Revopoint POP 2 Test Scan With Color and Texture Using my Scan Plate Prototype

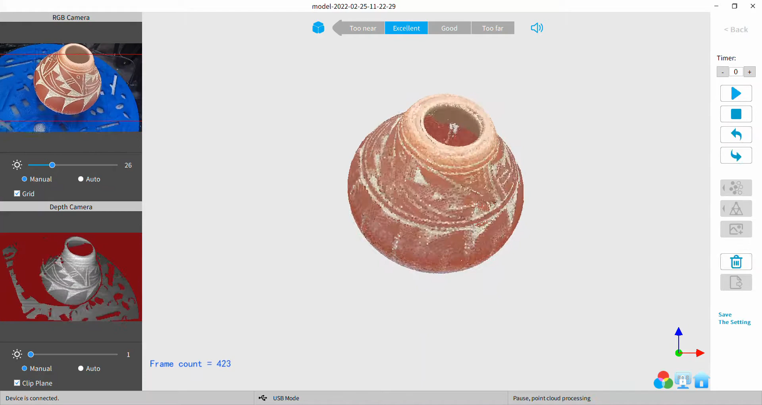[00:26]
seems to show up really well and the scan I did before I didn't select clip plane
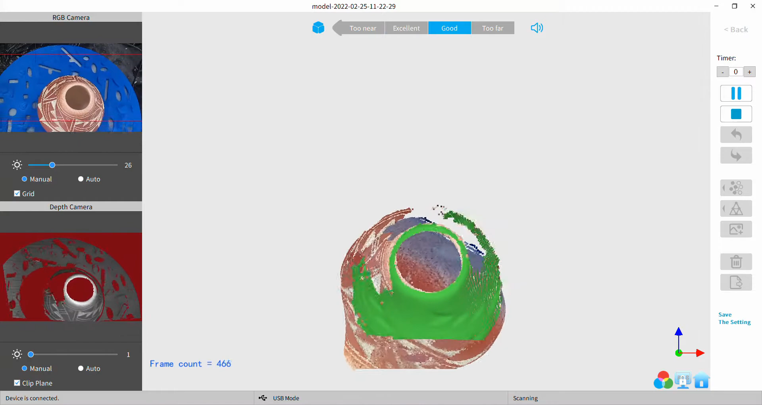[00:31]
I did that this time I'm clipping the plane so that the there you see I had a mistake I had
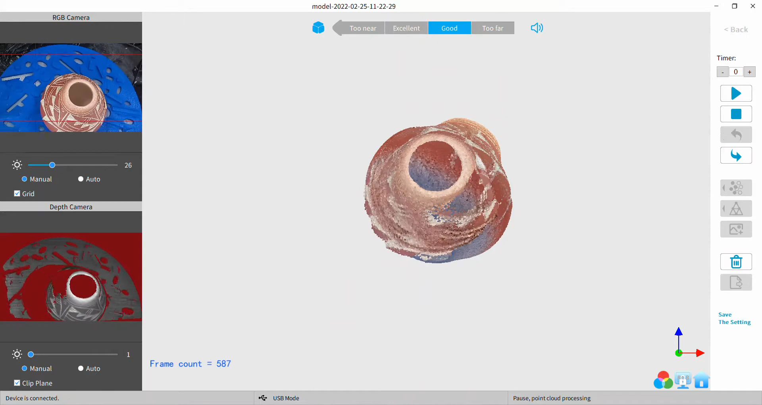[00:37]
a miss scan because I didn't position my scanner properly so that
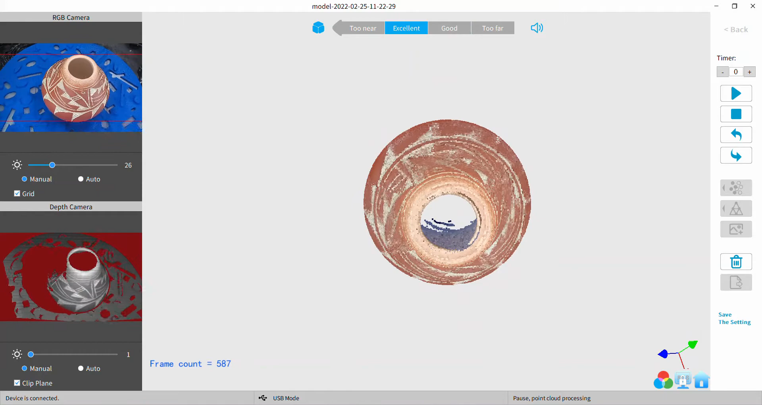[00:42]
I could pick up the pattern behind it and I reposition it there and there's the pattern and we
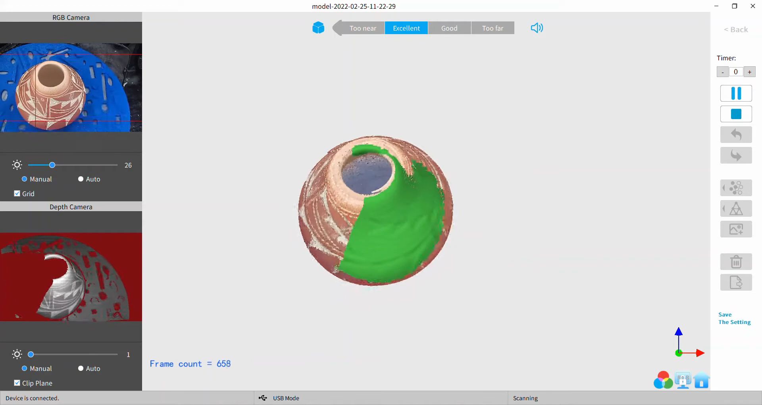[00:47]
get a retract it works really well so far you'll notice that it's
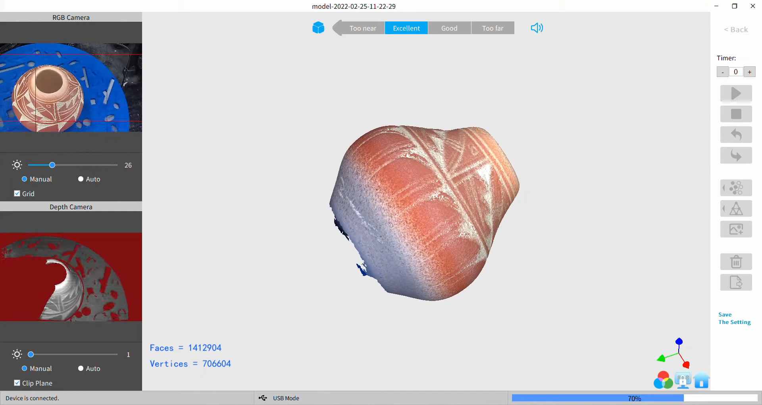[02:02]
beyond the curvature once it passes the curvature of the item you get the shadowing and the bluish effect from reflected light from that plate so we just have to do multiple scans and